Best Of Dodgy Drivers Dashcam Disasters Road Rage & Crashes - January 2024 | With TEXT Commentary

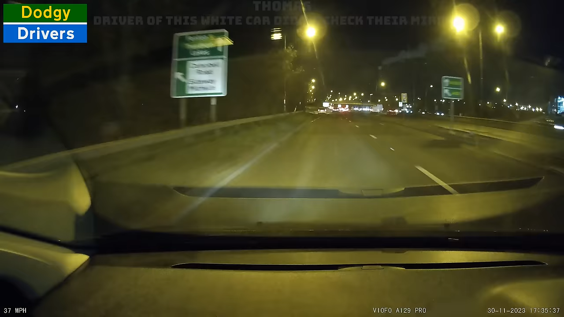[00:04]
Fenton and Trenton Lakes. At the next lights, at the roundabout, take the second exit. Fucking hell. Jesus.